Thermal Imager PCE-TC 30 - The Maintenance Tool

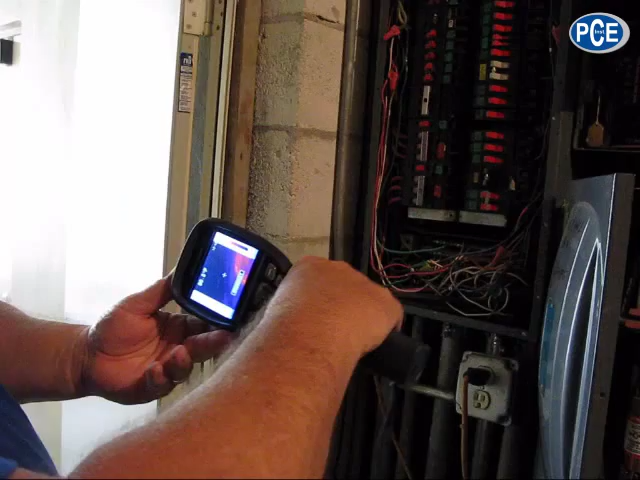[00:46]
The temperature of the wires is...
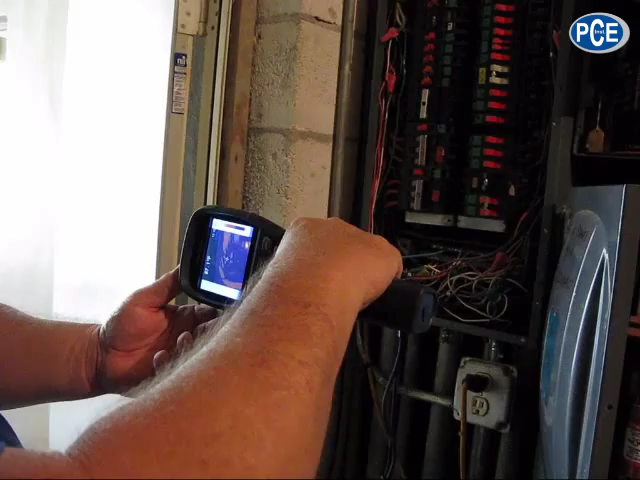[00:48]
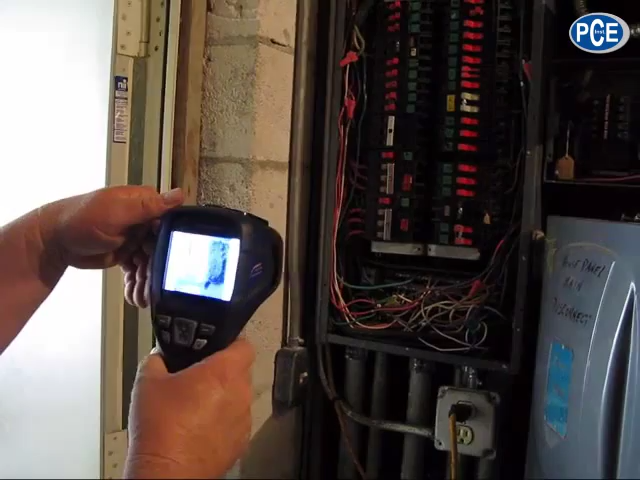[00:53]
This one breaker appears to be hotter than any of the rest of them.
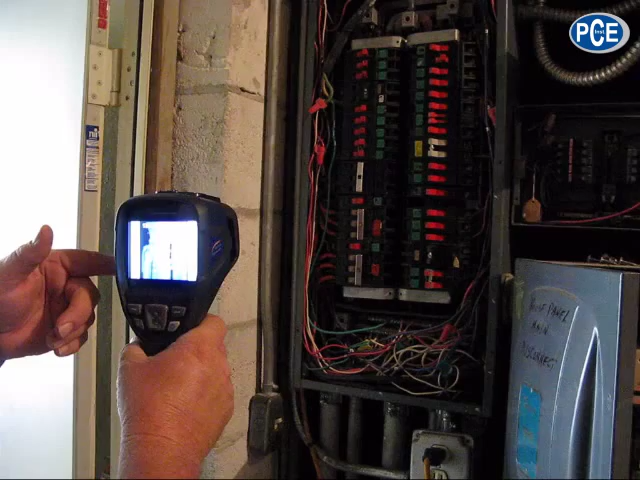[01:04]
It's at 135 degrees Fahrenheit. I'm going to check it on the Celsius scale. Here.
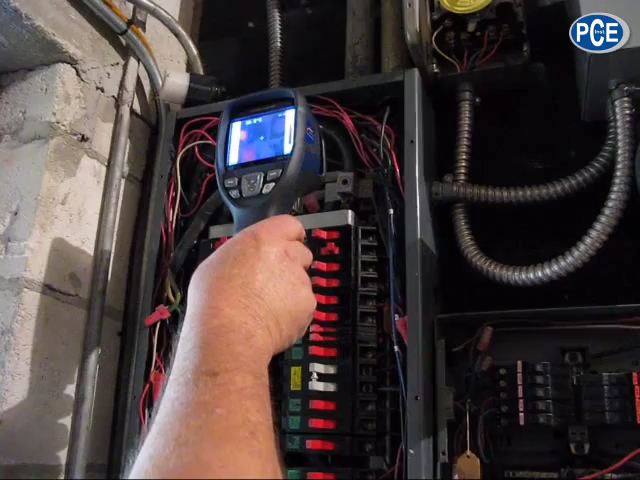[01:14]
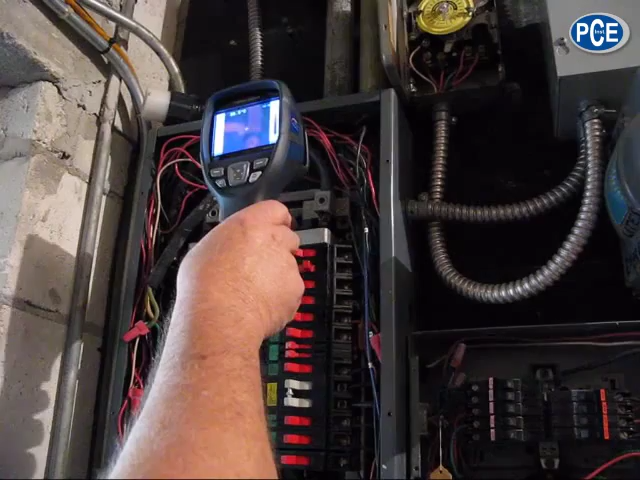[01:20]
It's not showing as much heat on this side. So that tells me that the connection seems to be hottest at this point.
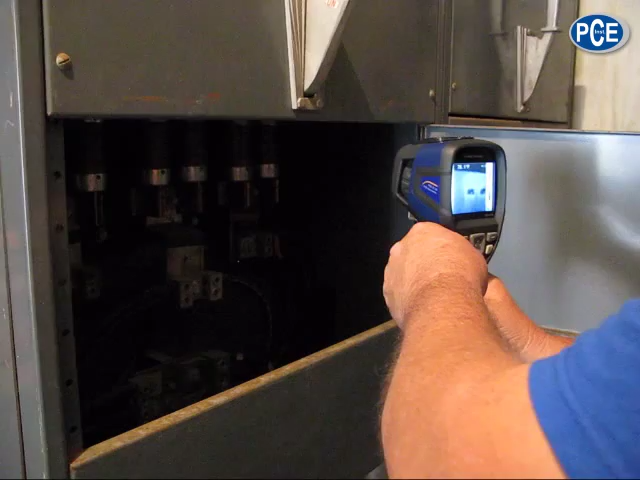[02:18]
I don't see anything at all hot. I don't see any loose connections on this side.